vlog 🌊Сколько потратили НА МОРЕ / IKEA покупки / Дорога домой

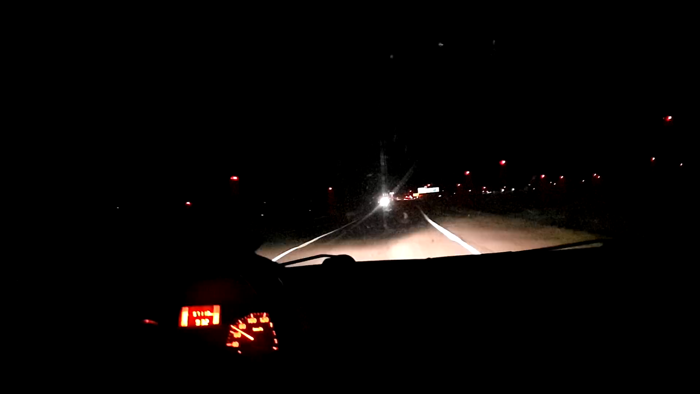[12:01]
Да, и кроме них ничего больше не горит. Я их называю ветряки. Я не знаю, но они как-то... Ветровые электростанции, как они называются-то? Я опять забыла ее. Ветрогенераторы. Смотрите, они светятся. Притом все одновременно.